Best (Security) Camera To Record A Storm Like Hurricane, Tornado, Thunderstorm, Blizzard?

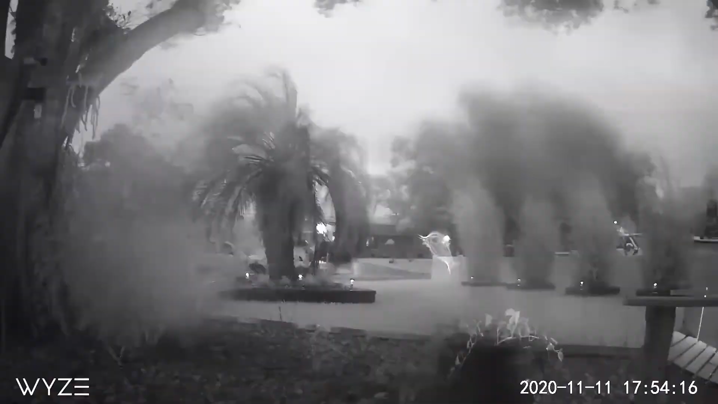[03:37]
soon as the water drop will disappear from the lens we can see we have a picture during the
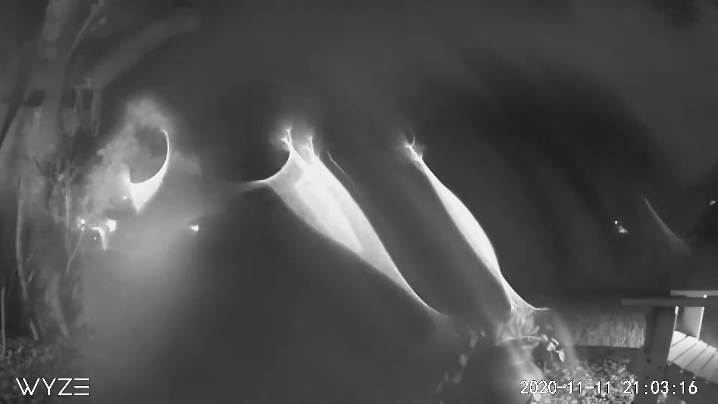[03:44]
night which we won't have when we are recording with infrared from the inside it's not possible we can only do this outside so it's a huge thing here that we have
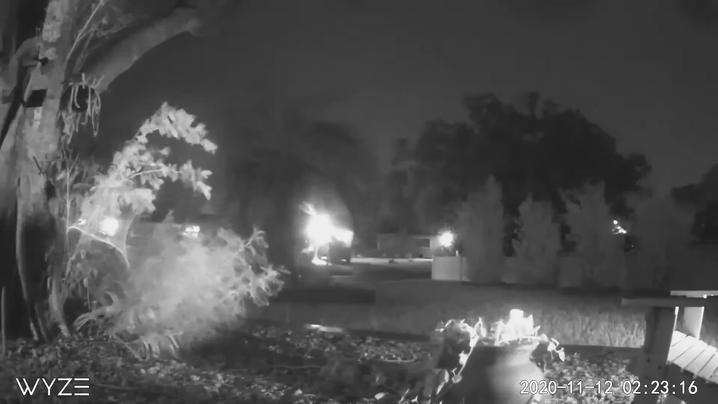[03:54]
24 7 recording you can see there's no interruption and in general i think the quality is definitely better than this device cam v2